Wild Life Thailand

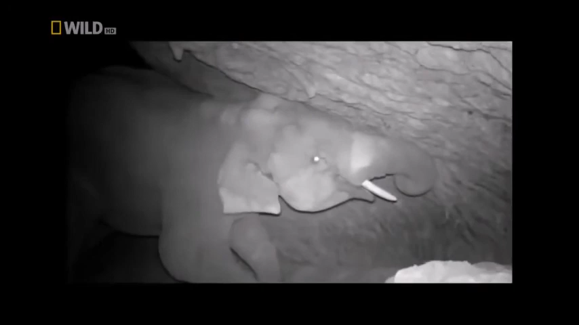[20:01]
На протяжении многих лет эти удивительные млекопитающие раскапывали яму, ставшую внушительной пещерой.
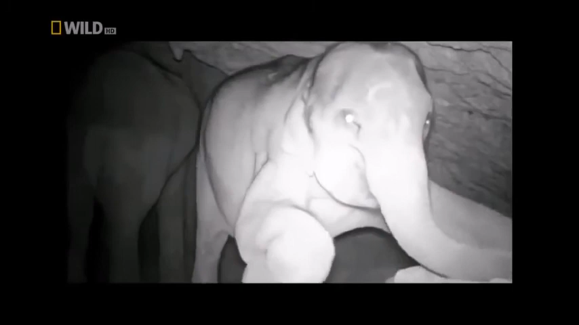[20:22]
Похоже, это популярное место у слонов.
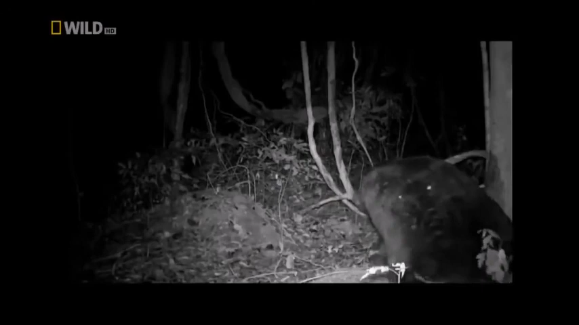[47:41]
Гималайские медведи активны в ночное время суток. Но чем именно они занимаются по ночам?
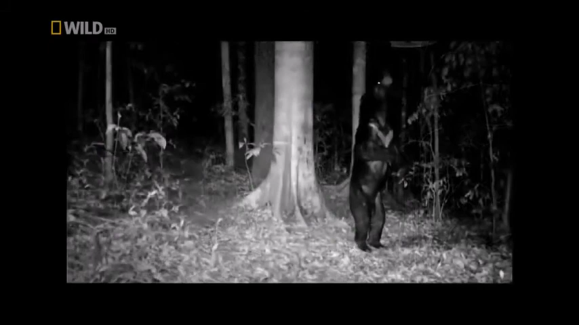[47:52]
Сейчас мы раскроем их тайну. Проведя бурную ночь в танцах, рытье, ям, царапании деревьев и всевозможных потягиваниях, можно и немного подремать.